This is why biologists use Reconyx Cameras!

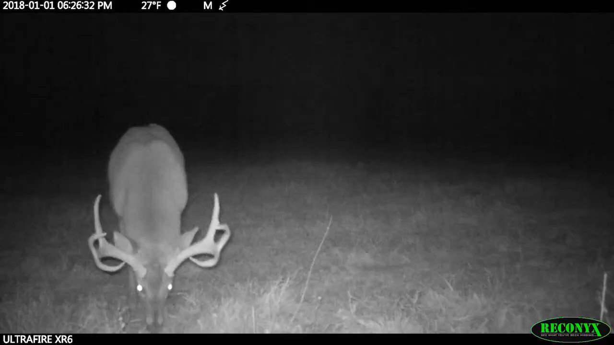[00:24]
The quality of the picture is so important. I need to be able to see the tine length and to be able to see how wide they are and to see those little tines and those little small antler characteristics are important and Reconyx's